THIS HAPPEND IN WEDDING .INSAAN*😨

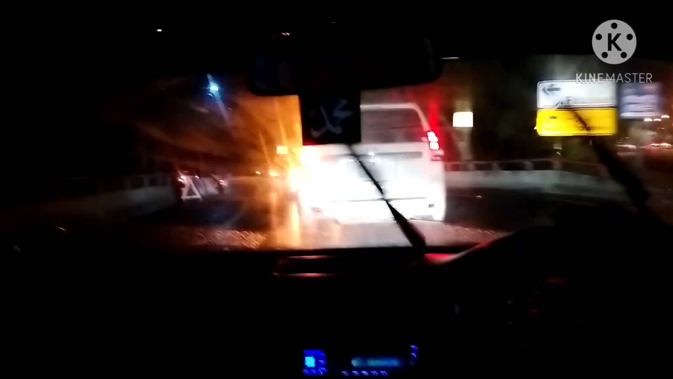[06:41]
बैठ चुके हैं, आगे जो पराठे जा रही है वो है मेरे मामू की, जिनकी शादी है उनकी उनकी गाड़ी है,
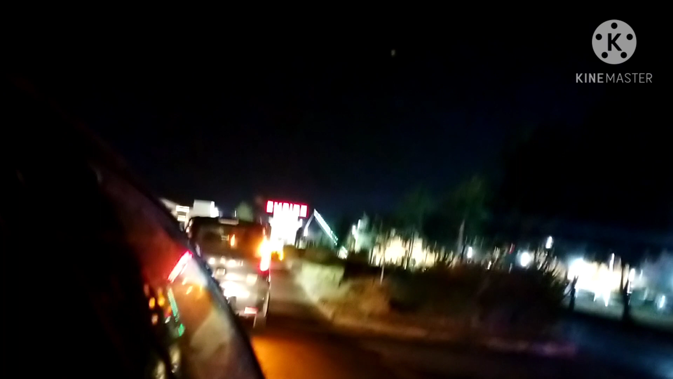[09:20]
सर यहाँ से हम मुड़ गए यहाँ साइड से, देखिए ब्लैक वाली गाड़ी चढ़ा आ रही है,
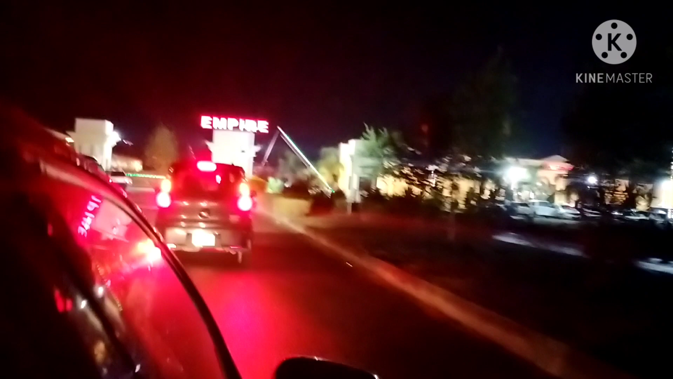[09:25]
अब पहुँच गए शुरू में हम आगे थे, लेकिन उन्होंने कट शट मार के हमने साइड भी किया,